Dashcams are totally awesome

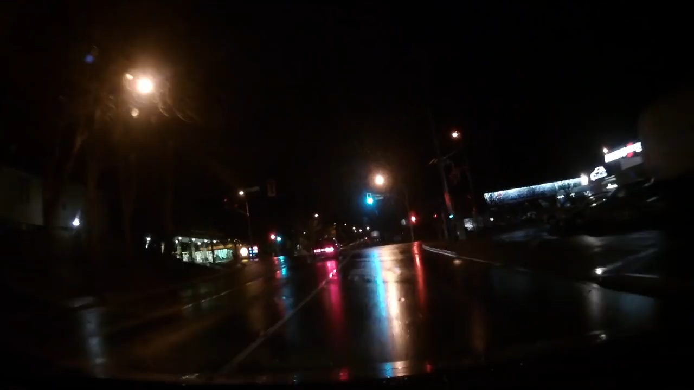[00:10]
And then, you can turn right on the red. You gotta stop first. Hello. This is how accidents happen, right? And the guy thinks I'm a cop. He's gonna pull over because I flashed my lights at him.
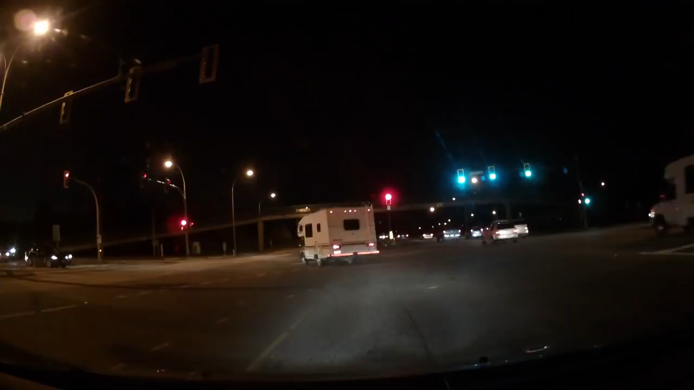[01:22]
Last time I checked, it was illegal to pass on the shoulder.